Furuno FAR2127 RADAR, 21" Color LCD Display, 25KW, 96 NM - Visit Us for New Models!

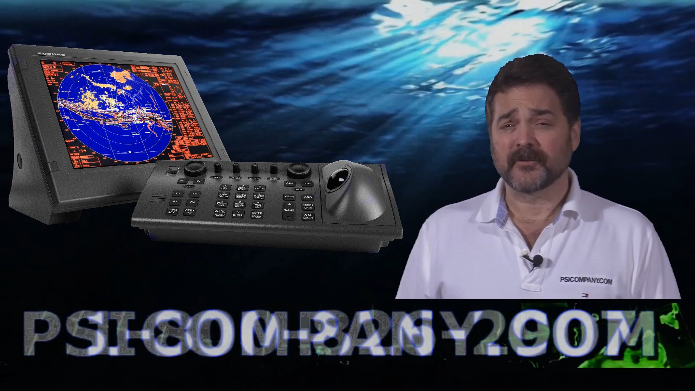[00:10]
We're talking about the Furono FAR2127 X-band color LCD radar. This is a 21-inch bright color LCD display. The display is actually built to the SXGA standard. It is a 25 kilowatt transmitter, lots of power, with ranges from one-eighth of a nautical mile to 96 nautical miles. In the offset mode, this radar can actually see out to 120 nautical miles. The Furono FAR2127 comes with a four-foot, six-and-a-half-foot, or eight-foot style antenna.
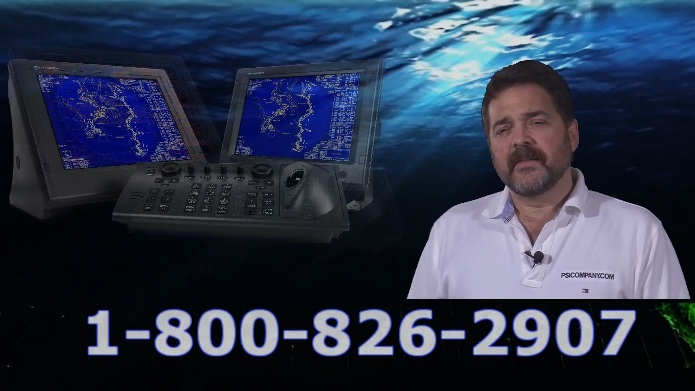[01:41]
The trackball cursor option is optional in this particular radar. It can make a very nice addition to the radar. It makes navigating the navigation pages much quicker and faster. This is a very popular radar for high-end yachts, fish boats, work boats, deep-sea vessels, vessels looking to meet the IML requirement. If you're looking for an inter-switching operation, I definitely would consider the FAR2127 radar. This has been Richard Hart for psicompany.com.